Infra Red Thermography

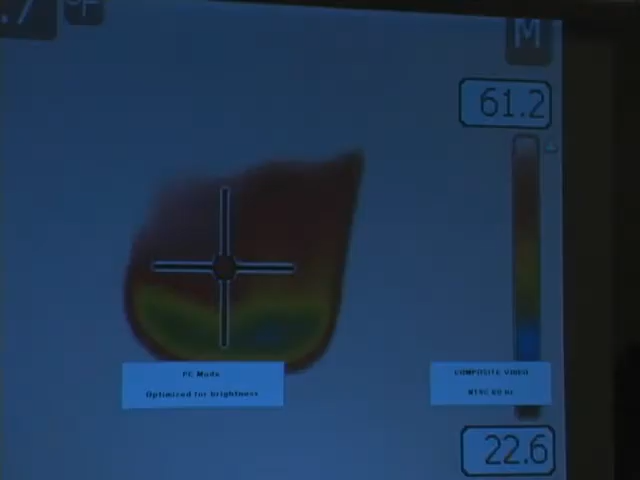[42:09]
He changed the scale, now the glass looks hot instead of cold.
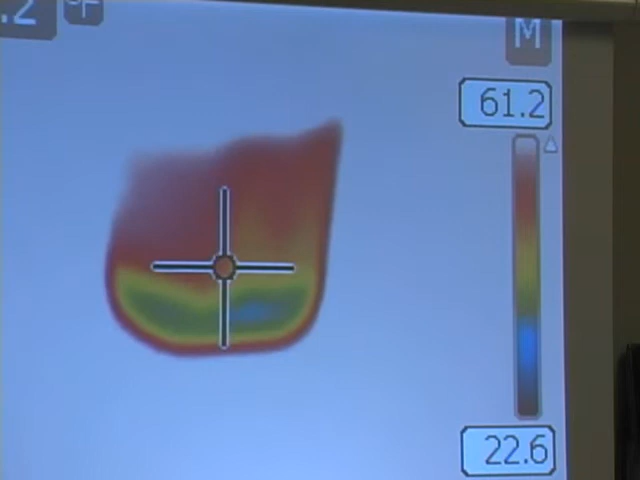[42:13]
No longer blue. It's hot. The same temperature, it hasn't changed, but it looks hot. Right. It happened that way. I wanted to show it to you. But what was your question?
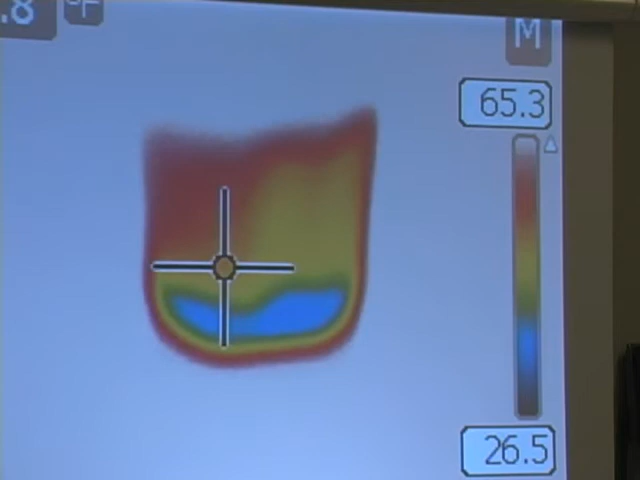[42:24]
I'm trying to look on this camera here. It's called level and span. Span is the range of temperature. Level is where it is on the temperature scale. So let's say this is 55, this is 45, this is 65. If you want to keep the 20 degree difference, you can level it down so now the middle is at 35 and it's still at 20 degrees.
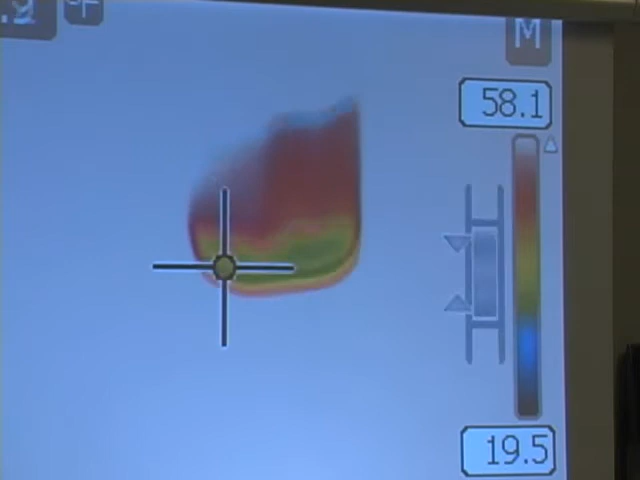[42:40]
Or you can leave it at 55 and narrow it.
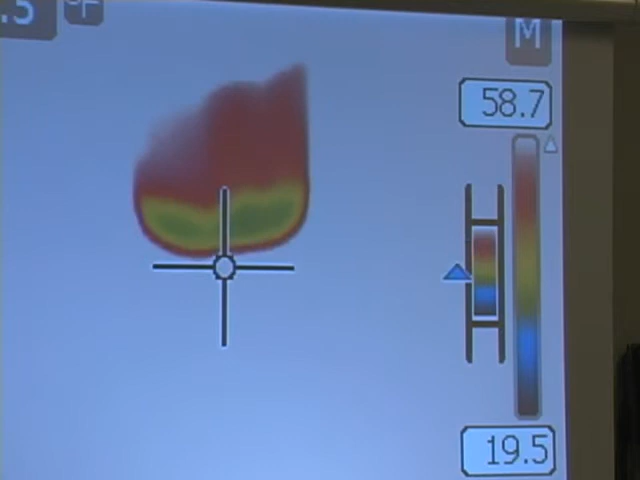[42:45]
To narrow it, you go left, right. Go left, right, it changes the width.
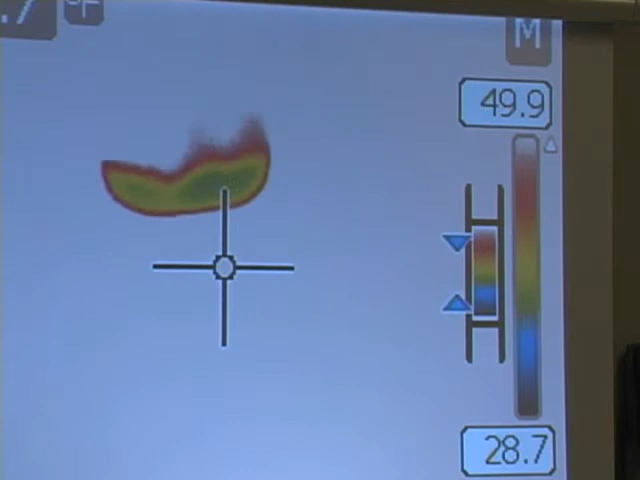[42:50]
So hit the left side, you notice this is now 34, 9 degrees difference.
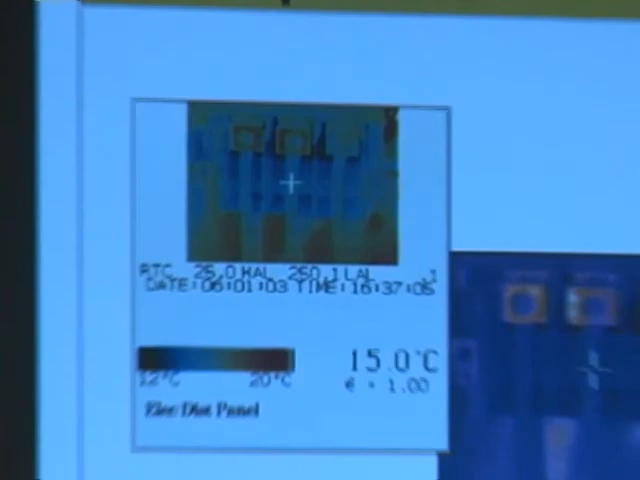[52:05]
On screen: spot 15.0°C
Same image, same information, just different palettes. Which one do you use?
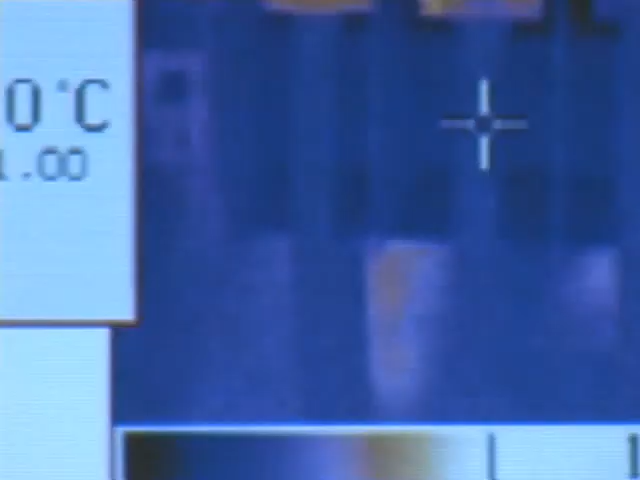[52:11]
Which one would you use? Depending on what kind of situation.
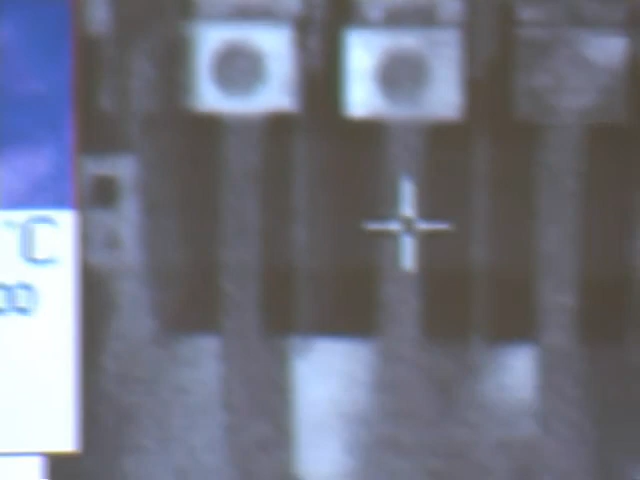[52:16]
Very good. Which one would you use? Which one would you use? Anybody here use black and white? Yes? No? Yes. Good answer. It depends on what you're trying to do. Black and white, you're going to find, is by far the easiest to focus. Focusing a thermal camera is very difficult, very challenging. You can go by it in a hurry, especially yours, because it's electronic.
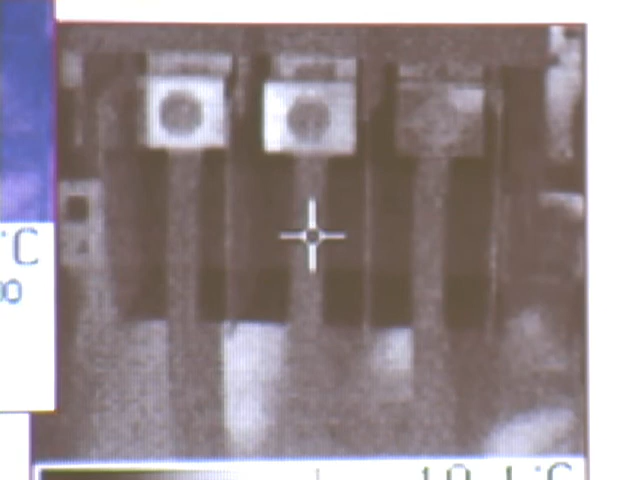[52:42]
Mine's manual, it's easier to control. But you can go by that focus point very, very easily. It's hard to see. In black and white, it's much easier to see. You get a nice, crisp object.
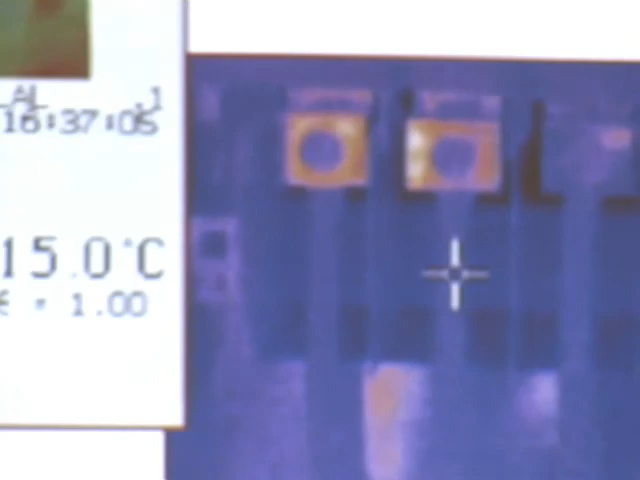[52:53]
My recommendation, you put it in black and white, get your focus, then put it on whatever you want.
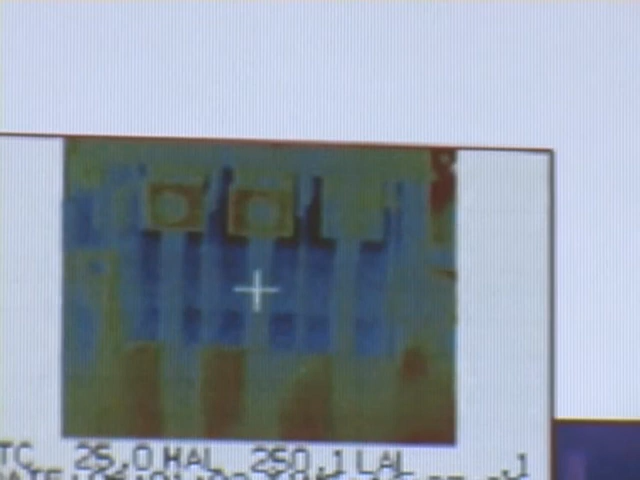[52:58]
The ultimate answer to what color you ultimately use, personal choice. That's all it is. The black and white one is easier to focus.
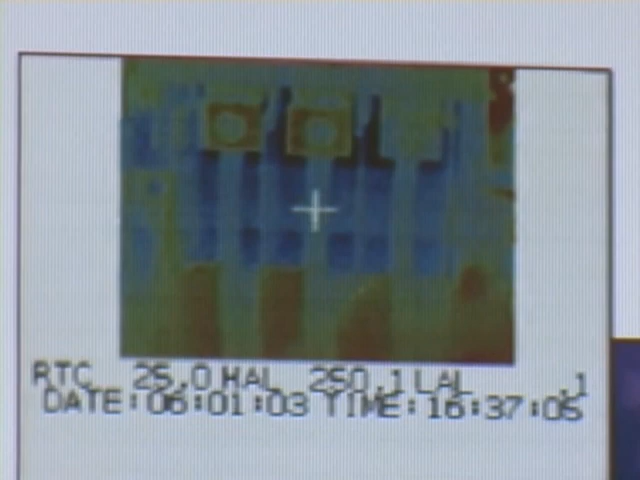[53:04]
Okay, here's a mug we looked at a little while ago. We played with this a little bit. We raised and lowered the scale.
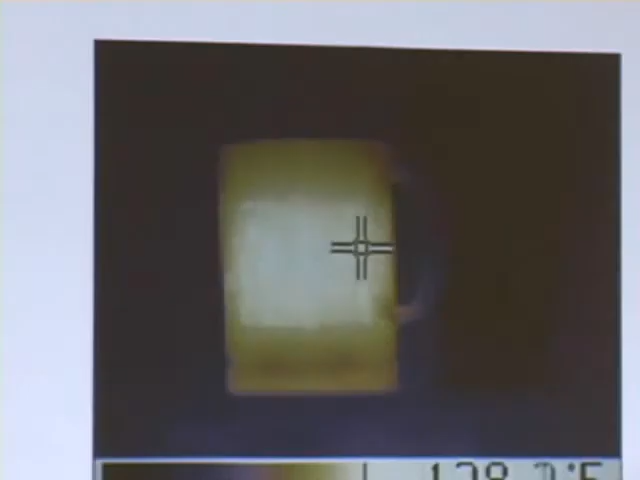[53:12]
We got to see a little more definition on the mug.
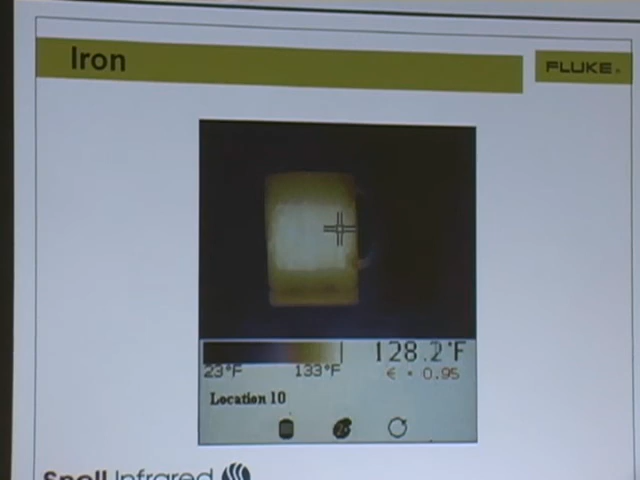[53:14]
On screen: spot 128.2°F, scale top 133°F, scale bottom 23°F
And that's all they're doing here. They just raised and lowered the scale to see the mug a little better.
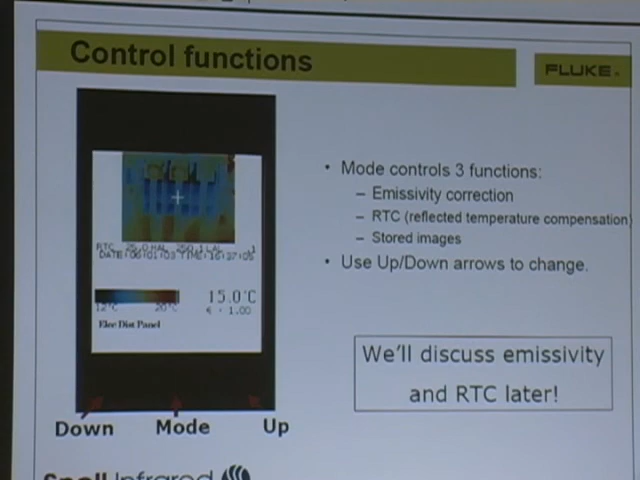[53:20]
On screen: spot 15.0°C
And it tells you how to freeze an image. We're going to do all that with the camera here shortly.
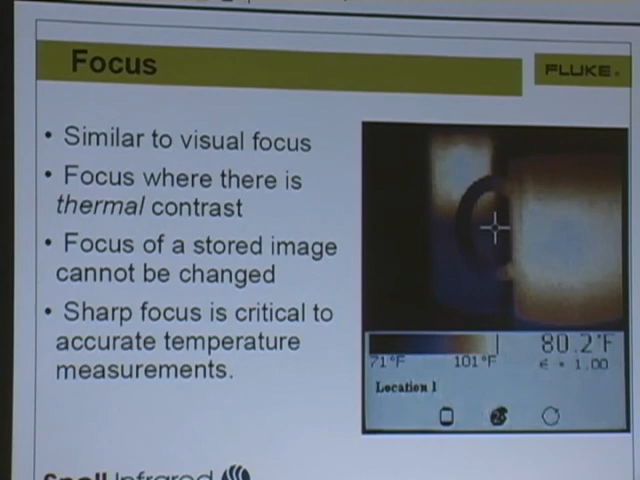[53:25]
On screen: spot 80.2°F, scale top 101°F, scale bottom 71°F
Okay. Here's what I was trying to tell you earlier. The distances at which a camera will see.